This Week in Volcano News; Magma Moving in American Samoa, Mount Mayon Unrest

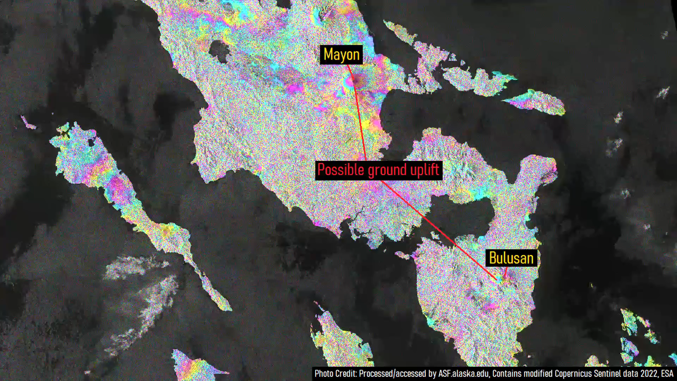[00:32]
may be showing signs of unrest through a possible magmatic uplift signature.